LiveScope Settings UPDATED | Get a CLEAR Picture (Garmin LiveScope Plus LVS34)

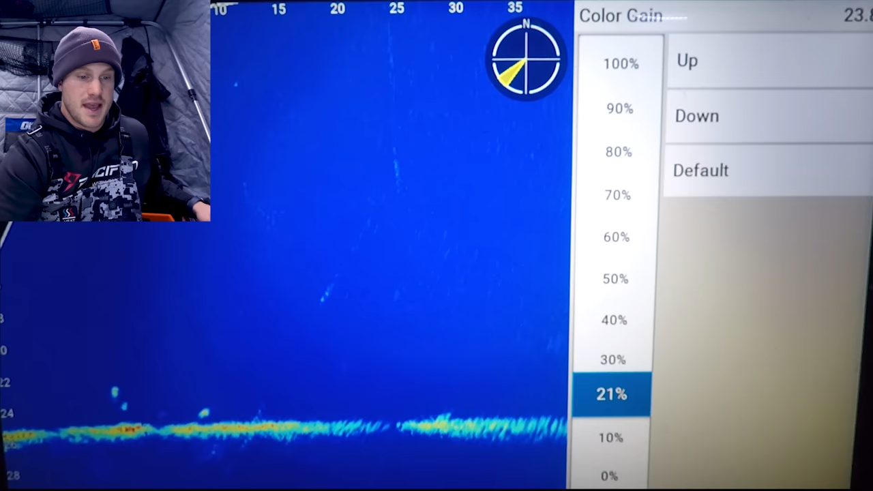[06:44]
everything just gets to be a little bit less a little bit tougher to see so again for my purposes and for filming purposes just makes it
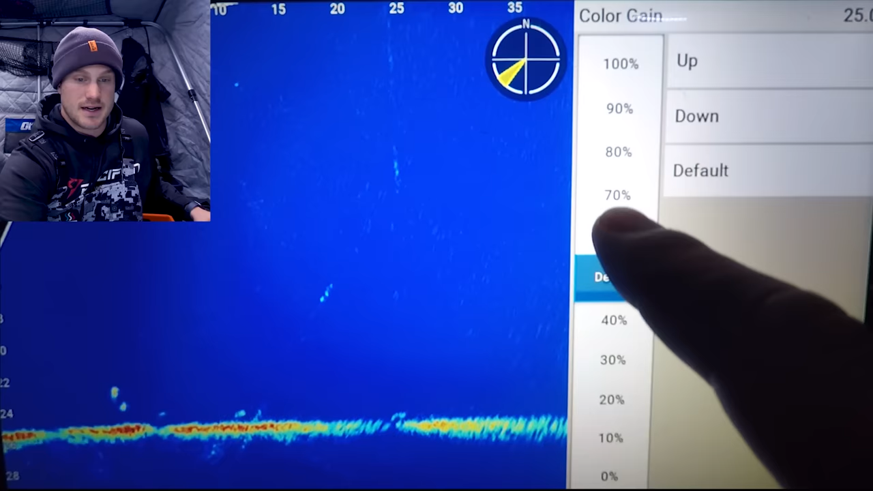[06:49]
a lot easier for you to see on the camera and honestly just for myself to see as well so I like to have my color gain up high a lot of times I will have it up to 90% or even 100%
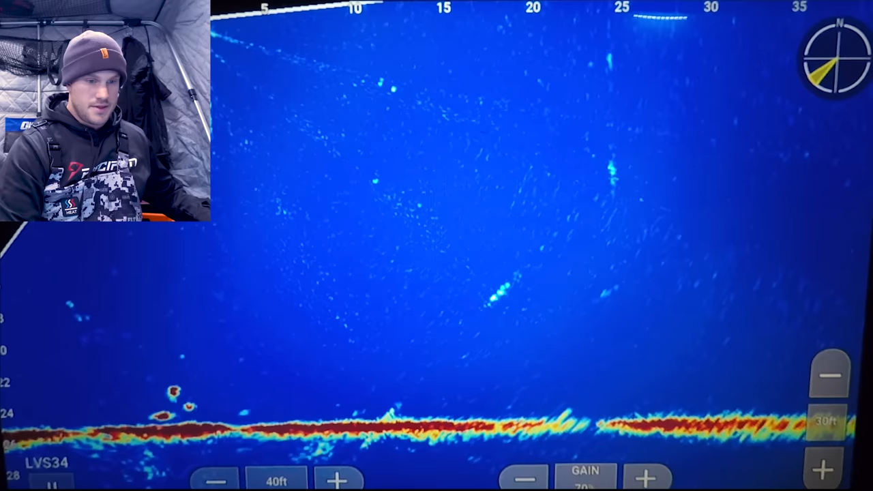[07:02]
the other thing that you're seeing on the screen right now is the underwater camera that little bit bigger mark I haven't taken that out yet so just for a little bit of size reference the one that I'm moving right now that I'm jigging is a spoon the one a little bit more to the right that that fish is going at right now is a small tungsten jig and then you can see that one on the far left
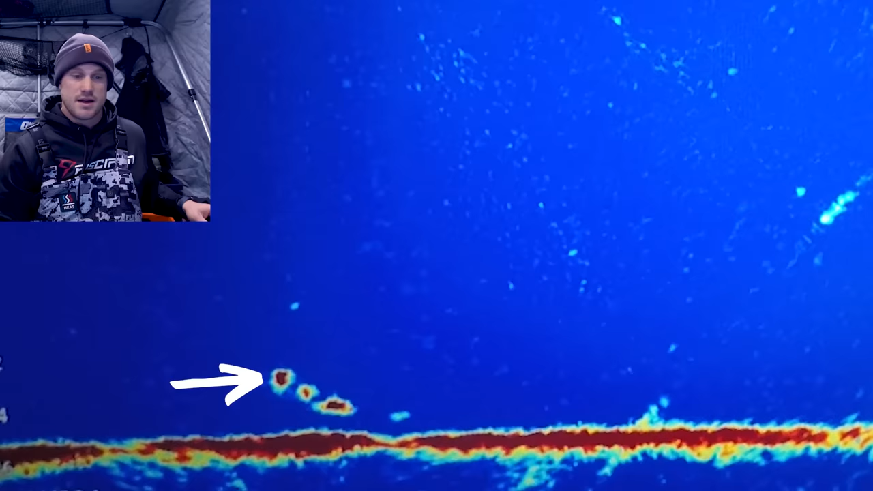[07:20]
is the underwater camera which is obviously the biggest thing that's showing up down there again you can see some of that some of those panfish or cisco is moving through another fish moving on bottom right there but as the night goes on
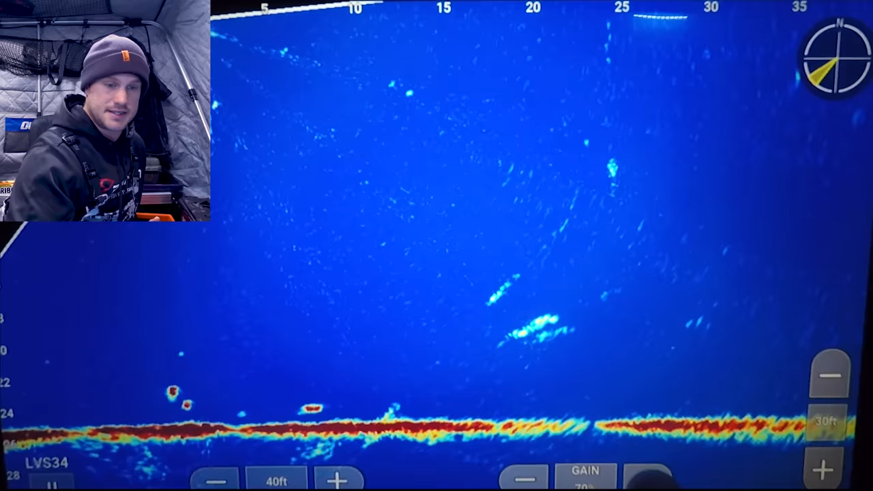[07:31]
sometimes it gets a little bit more fuzz on the screen and so I will sometimes drop my gain down during that as well so going back to your features your sonar setup we were just under
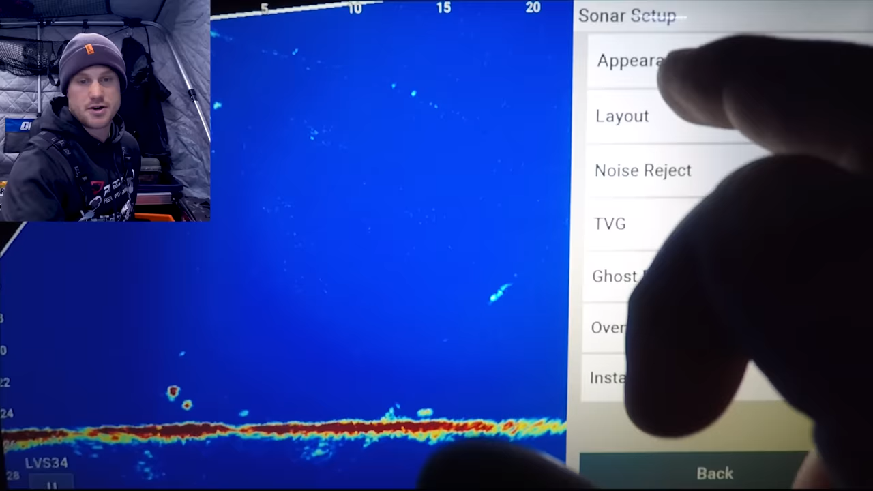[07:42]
appearance and we were talking about color gain again like to keep color gain fairly high so that way it just gives me as much picture as I can and then I can differentiate what's going on from
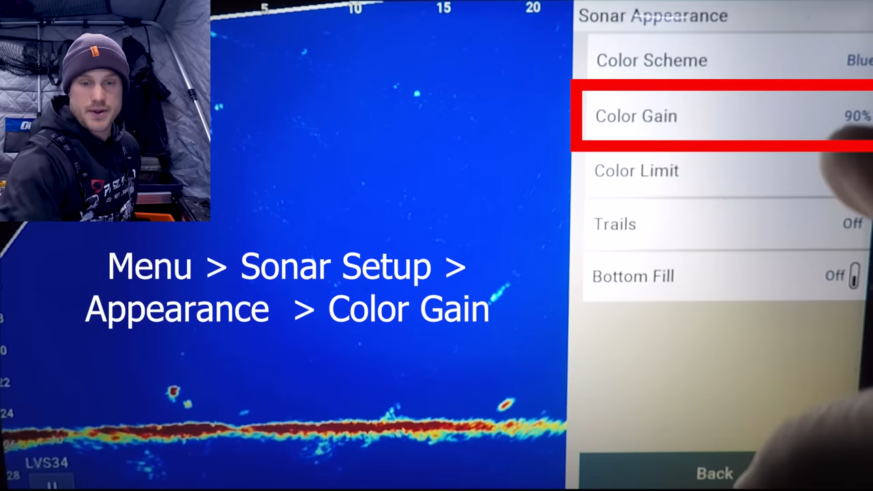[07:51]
their color limit this one I keep right around either 0
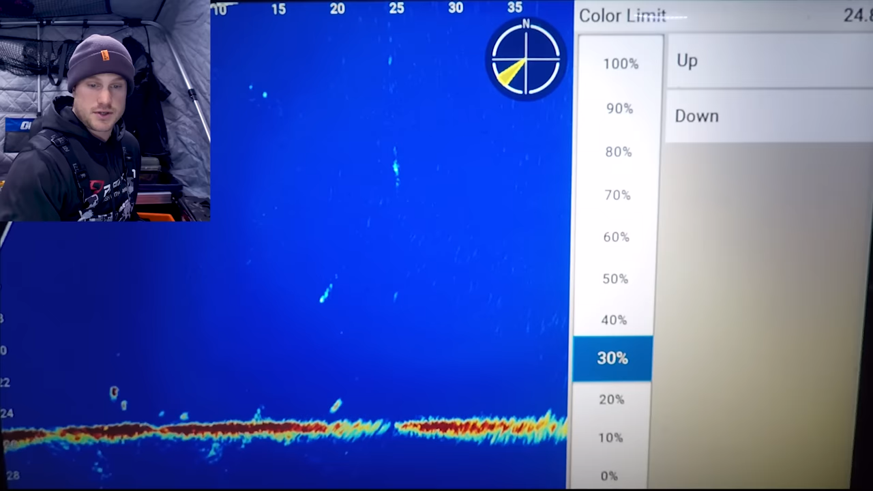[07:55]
to 30% you can see it doesn't have a huge difference right now from 0 to 30 but as you go up to 100%
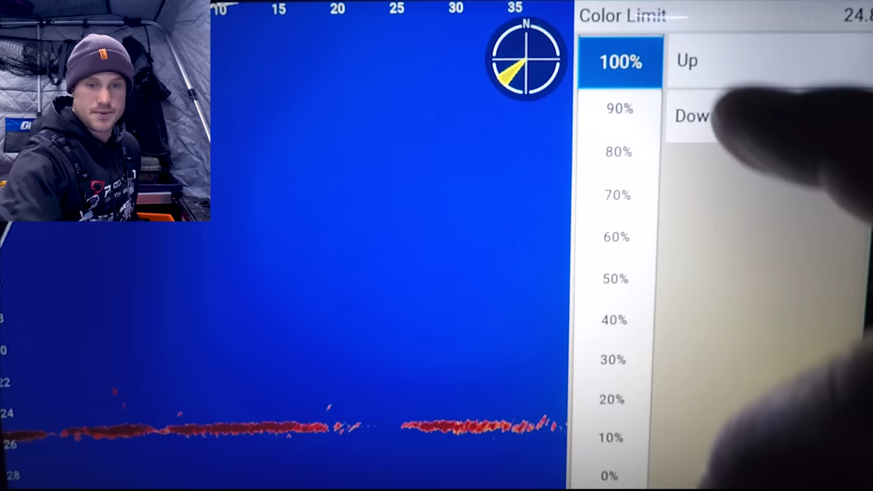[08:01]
limiting that color then that's where it makes the biggest difference but I'll keep it 0 to 30%
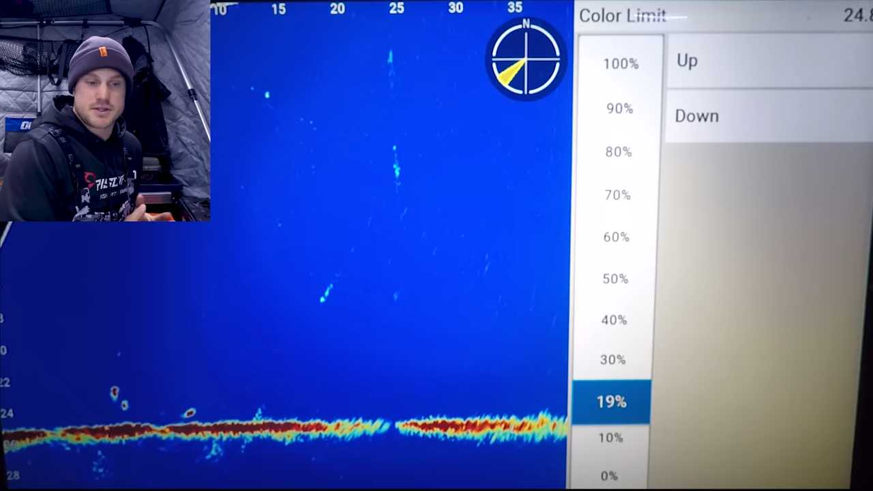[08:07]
kind of depending on what I'm using 20 is kind of a good average for me as well
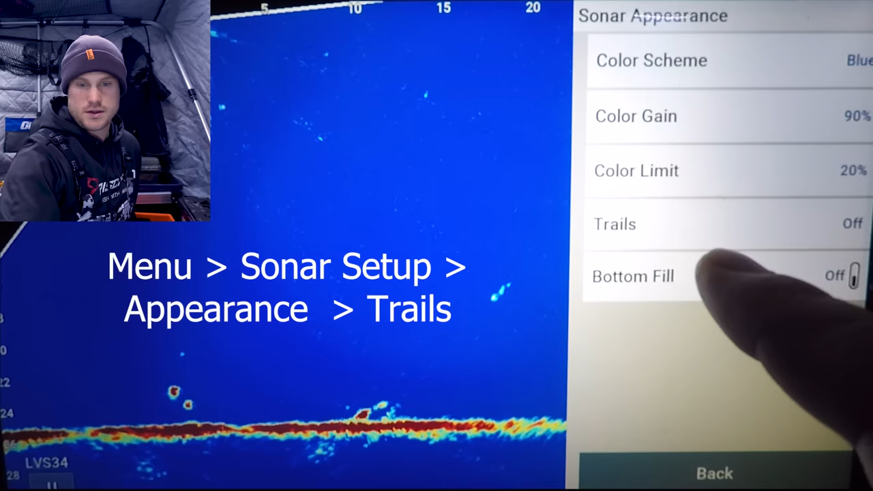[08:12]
moving on to trails again what the trails does is it just leaves a trail of where your jig has been or where the fish have been to kind of give you the direction you can choose how slow or fast
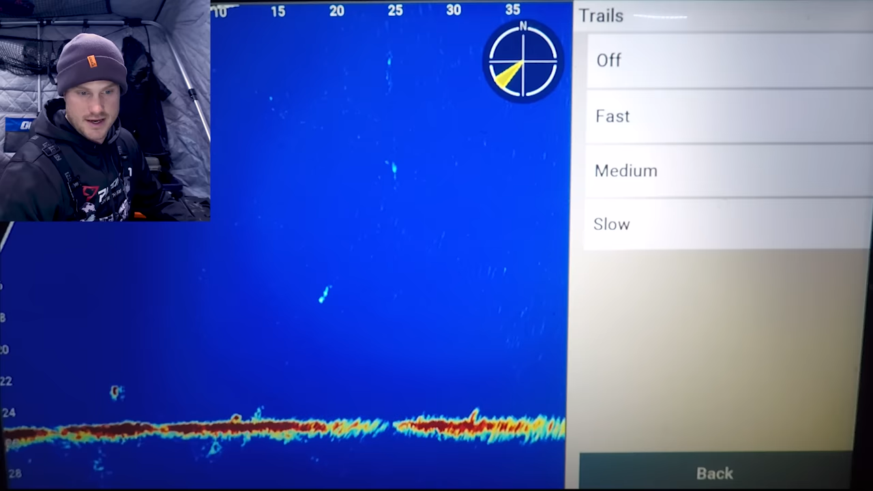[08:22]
they go away I don't like to use this some people do you can just barely see it right there as it kind of trails through if I go slow you can see it a lot more again I don't really
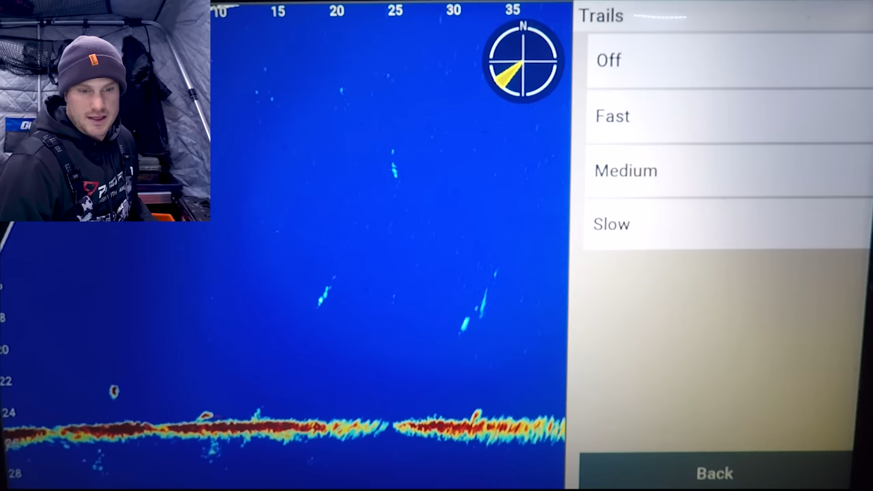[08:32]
like to use that sometimes nice to tell the direction of the fish but I can usually tell fairly easily without the trail so that is that bottom fill just shows the bottom if it has a little bit more density